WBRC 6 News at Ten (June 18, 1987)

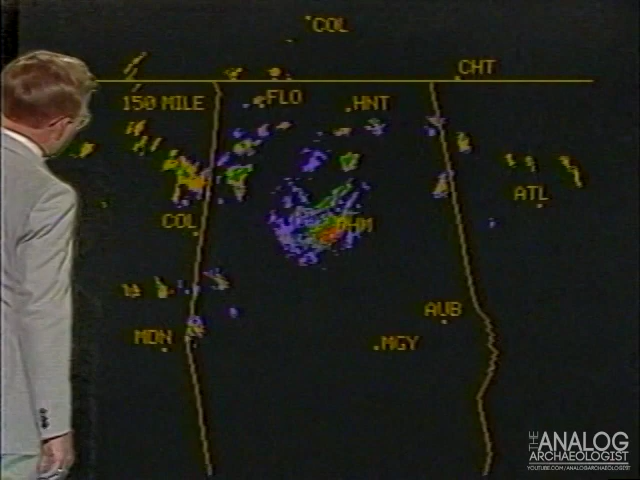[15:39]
These along the Mississippi state line, fairly heavy at times, but as we cool down this evening, they weakened, moved up into the Florence area.
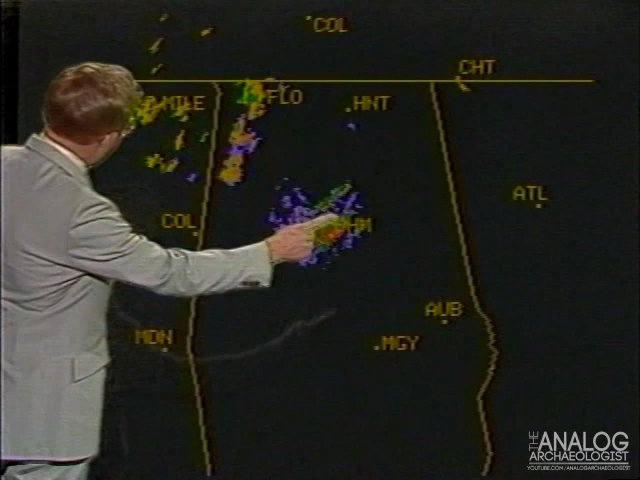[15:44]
No rain after about 7 o'clock throughout most of our area. That dissipated, moved on to the north up around Florence,
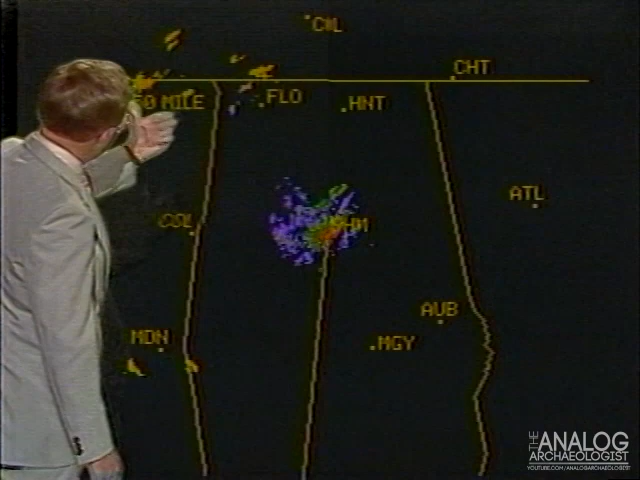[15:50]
and now as we move live, you'll see that there's still just a little bit of rain up into Tennessee, a little bit more down near Meridian, Mississippi, but that is about all she wrote.